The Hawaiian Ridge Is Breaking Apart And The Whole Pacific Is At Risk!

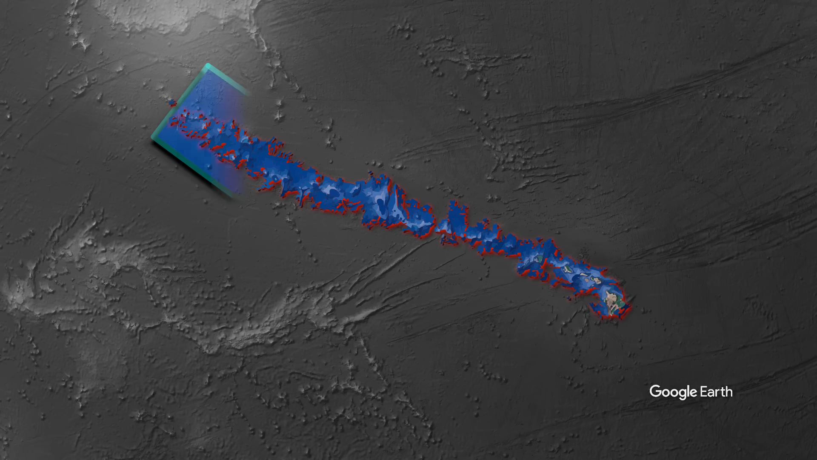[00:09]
a chain of drowned mountains and volcanic giants known as the Hawaiian Ridge.
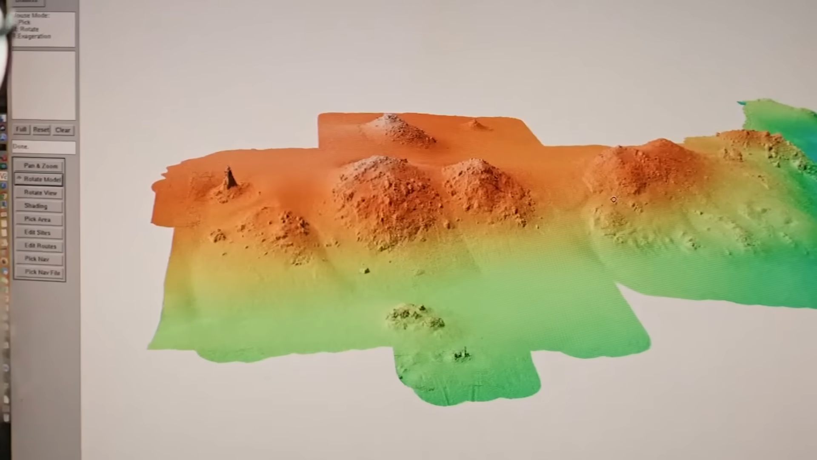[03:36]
The steep submarine slopes of these massive volcanoes are also gravitationally unstable,
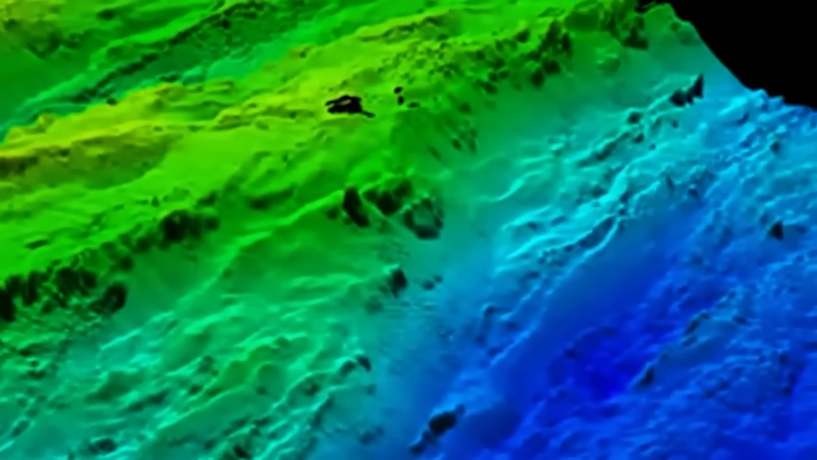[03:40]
setting the stage for catastrophic landslides.
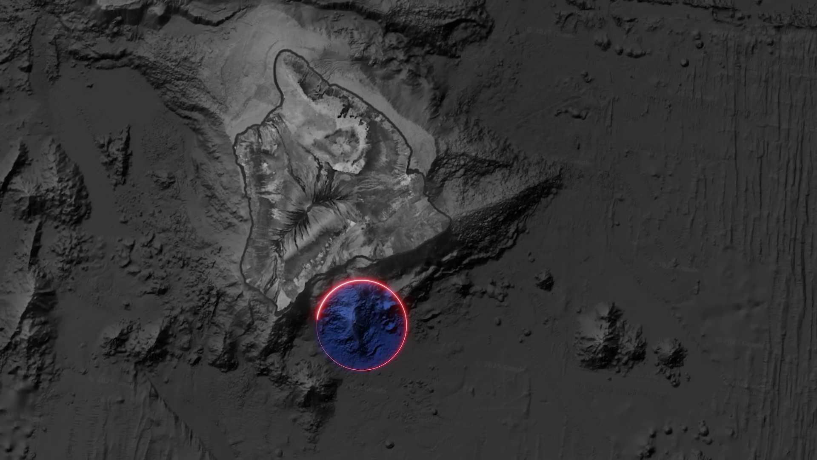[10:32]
the submarine volcano Loihi is rising and will eventually form a new island tens of thousands of years from now.